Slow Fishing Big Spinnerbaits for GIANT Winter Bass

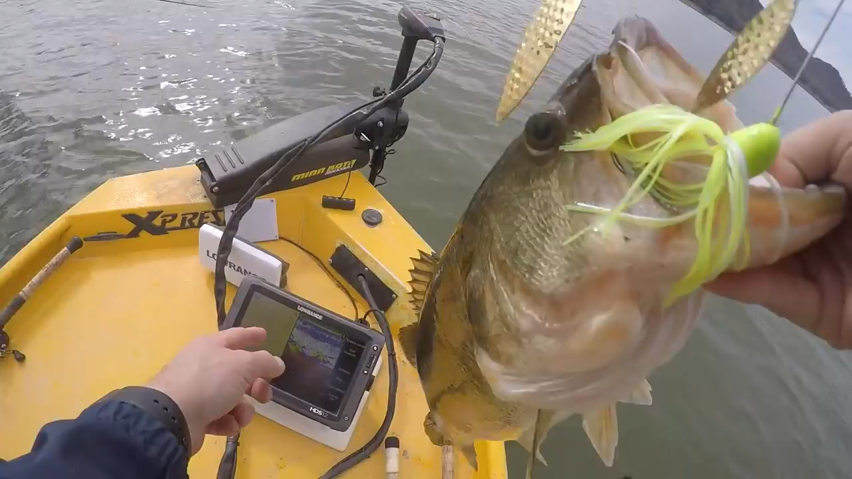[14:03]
this is a bigfoot those are his brothers and sisters right there on the graph dang you drug him up holy cow
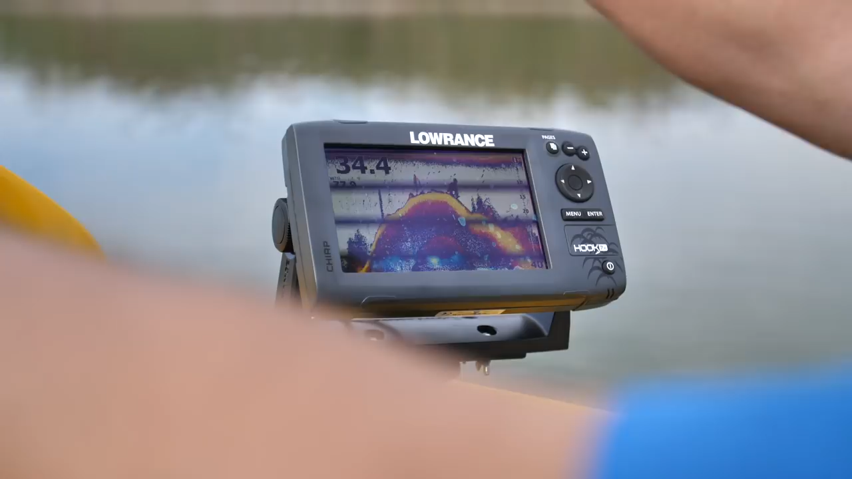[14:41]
oh yeah another one just like that last one I think that one got on her head oh oh yeah it's got a
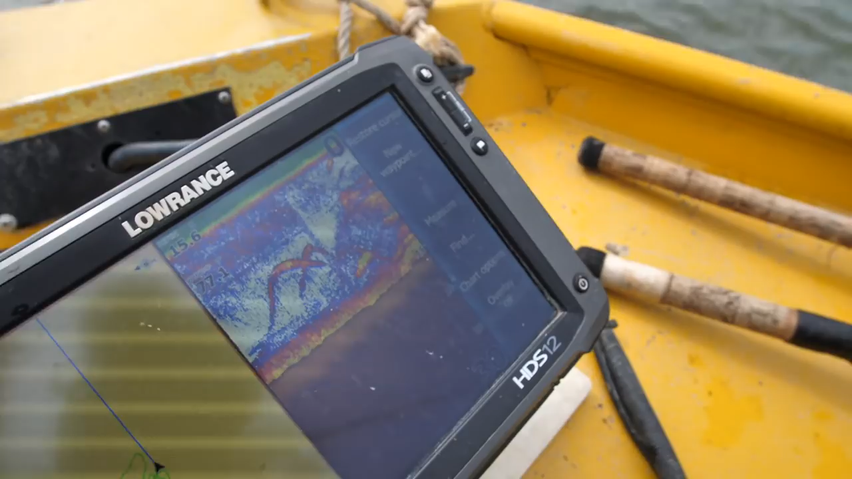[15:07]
oh look at those giants right there two big old bananas
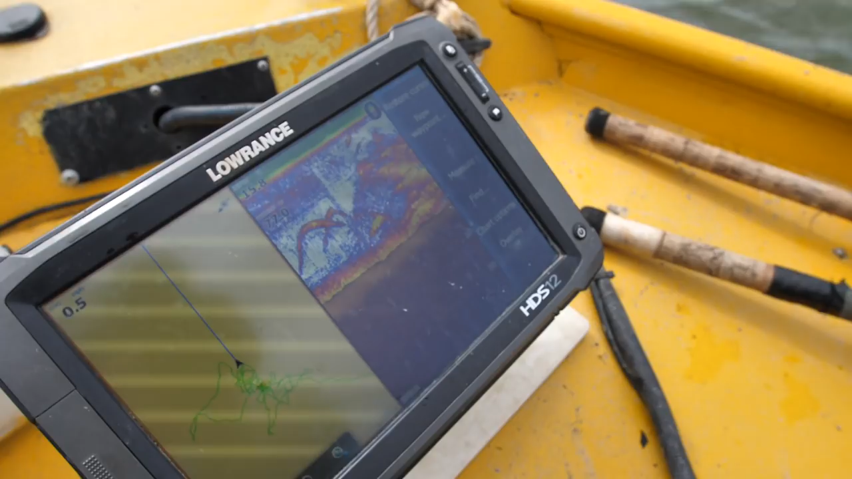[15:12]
we need to get them that's what we got right here we got these tall bushes that I'm getting hung in and what Terry's catching them out of